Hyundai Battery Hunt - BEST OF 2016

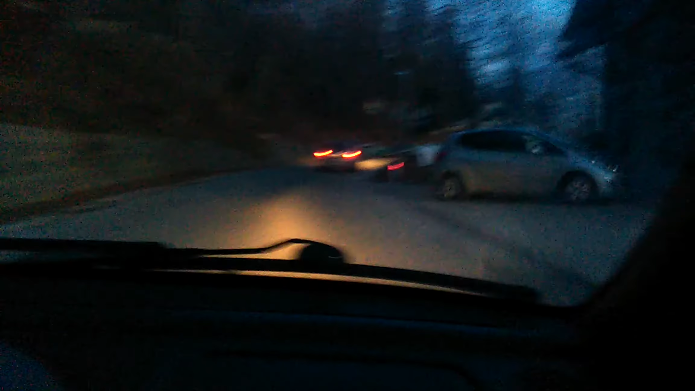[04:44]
What the fuck was that? It was, yeah, well, it was a hole. Oh really?
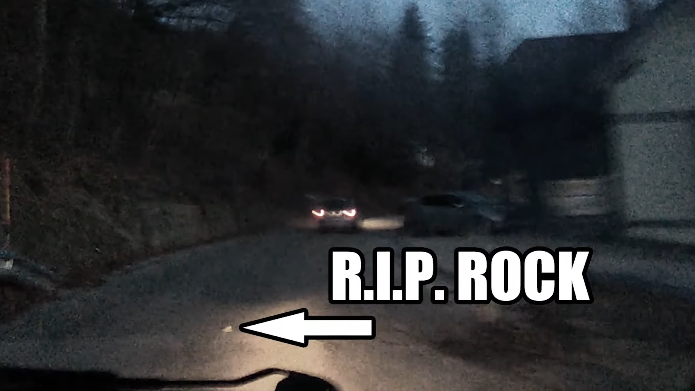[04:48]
Obviously. I think we hit it something.